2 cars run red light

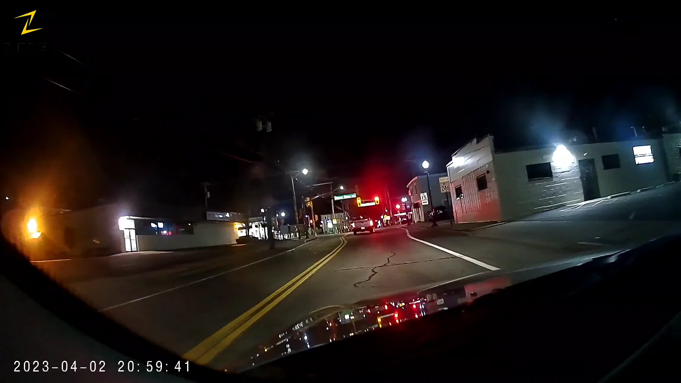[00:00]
Why are these two cars going for a red light? Because they're idiots. Both cars. Sweetie, everyone fucking go. Here, this is a horrible, horrible intersection. Horrible. But I have to say, the one by CBS that I said for us to go up the street, same thing. Horrible intersection.